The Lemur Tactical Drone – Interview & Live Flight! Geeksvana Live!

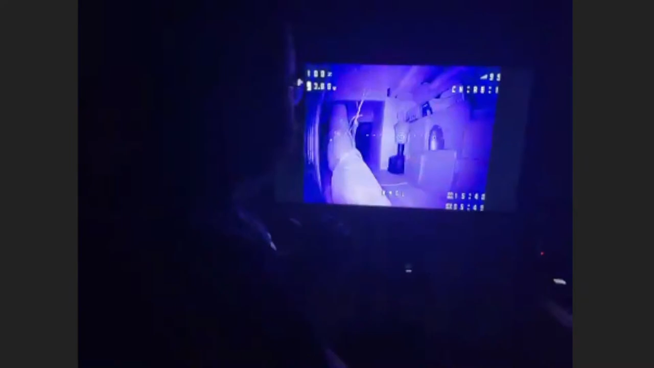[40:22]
tracked. But a lot of times folks will ask us why we aren't using thermal.